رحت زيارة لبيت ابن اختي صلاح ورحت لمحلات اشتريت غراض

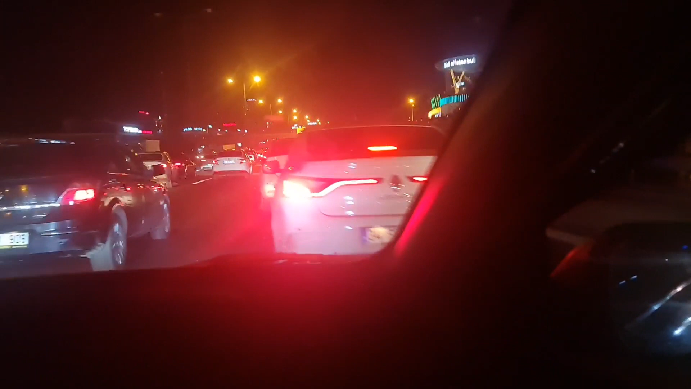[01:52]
زحمة زحمة نرى يبرك هو دارنا كابلا في ساعته
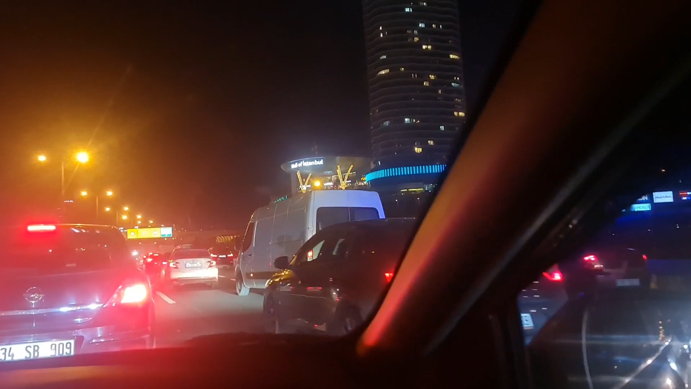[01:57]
جامعة في اسطنبول معروف الزحمة ساعة كم صار لك منا بس بنا
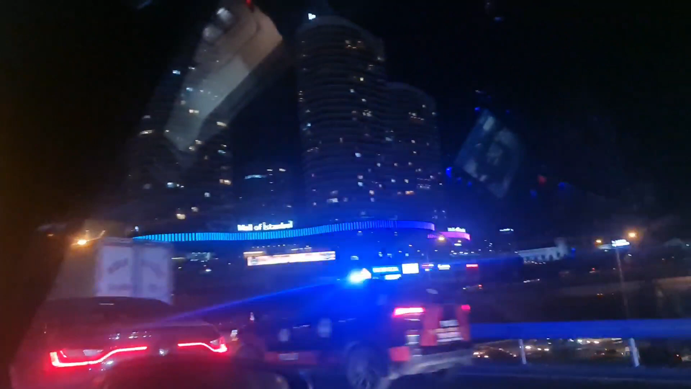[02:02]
شو معروف في ساعته دار كاتي هوا في داره شاف ورو زحمة تام